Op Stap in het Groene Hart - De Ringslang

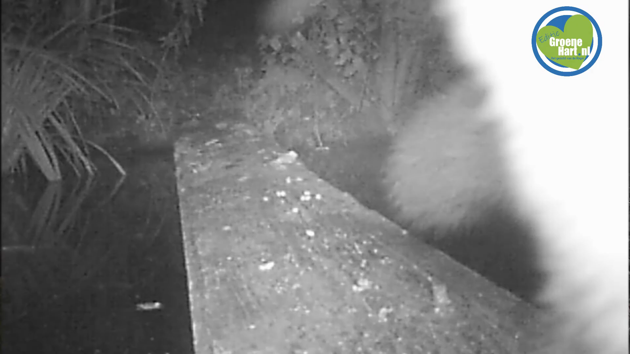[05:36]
Alles wat kruipt, sluipt, zwemt, kan hier van de faunapassage gebruik maken. En ook die stronk hebben we bewust hier neergelegd.
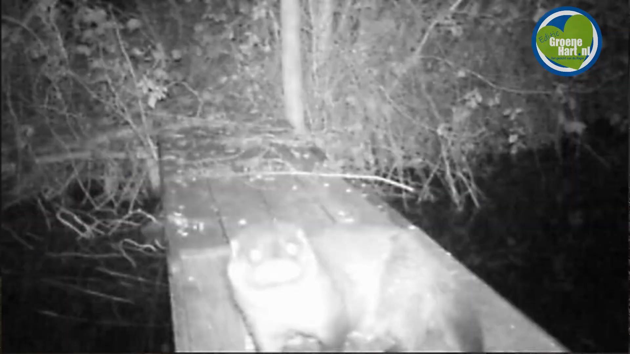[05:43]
Want veel beesten vinden het toch fijn om daar doorheen te trekken. En dan hebben ze ook wat beschutting natuurlijk. En dan hopen we dat ze onder die weg doorgaan en niet dood erop eindigen.